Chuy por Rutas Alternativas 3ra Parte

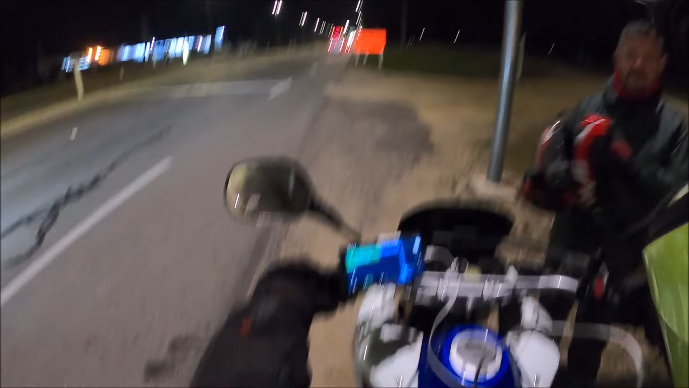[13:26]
En Albertito En el empalme de Olmos Son ya Son ya las 10 de la noche Hoy